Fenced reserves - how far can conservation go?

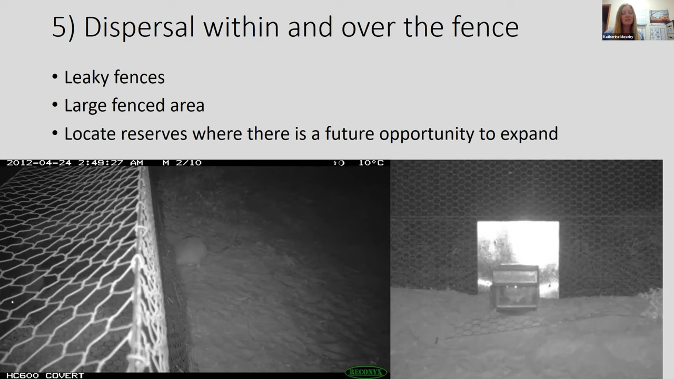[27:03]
So make sure you put reserves where you can expand out, or if you can get a halo effect to work. You know, if they're surrounded by agricultural land, then it's going to be difficult. And lastly, choose wisely. So fence reserves are certainly suited better to some species and some areas.
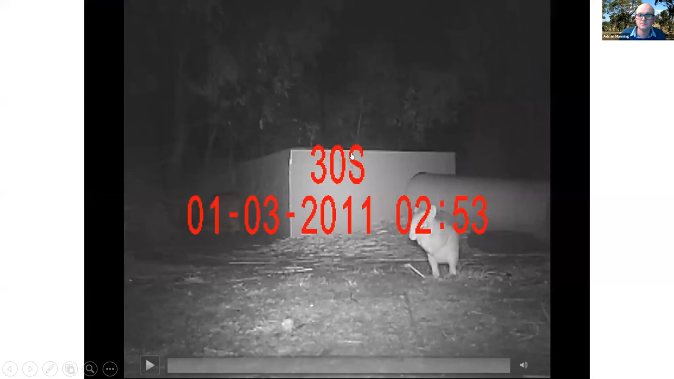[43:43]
And one of the things, this is one when we first brought bettongs back from Tasmania,
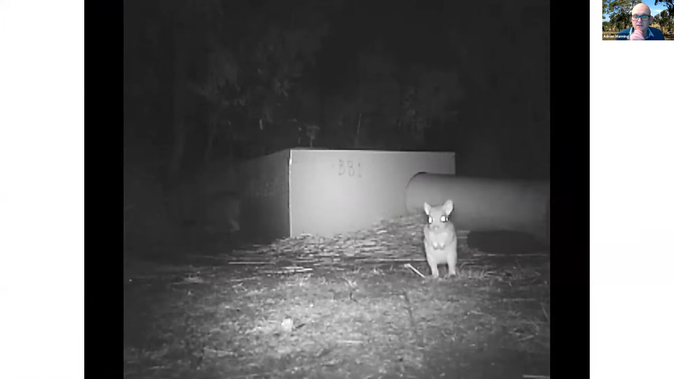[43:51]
this is at our Tidbinbilla Nature Reserve, where we had an insurance population. We had this is our first young bettong. We were very excited about this when it first happened, the first pouch young that had emerged. And the staff down there called him Stuart Little. He was really a real character. And we realized then that the power of an animal like a bettong to
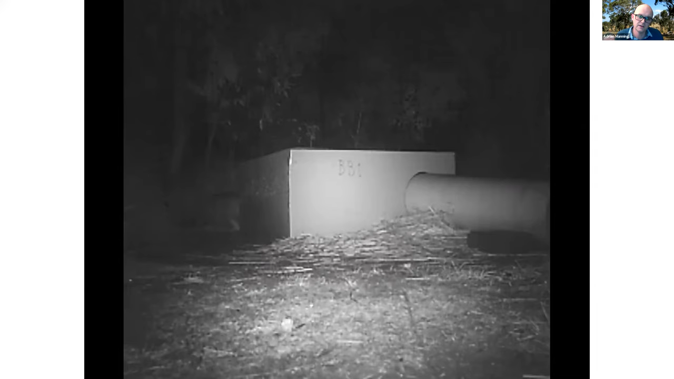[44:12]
encapsulate the whole idea about the restoration of the ecosystem. And also here's our quolls. This is just after the release of the quolls.
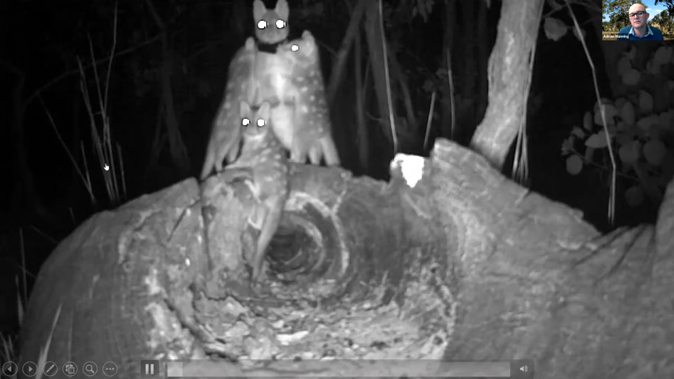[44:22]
And we put this bit of footage on social media and got a lot of views on social media. And you can see the power of being able to engage people and show them something that they would not otherwise have seen. And these eastern quolls got a lot of attention in this video, got a lot of attention showing you what our native fauna looked like when they're out there. You wouldn't otherwise see them.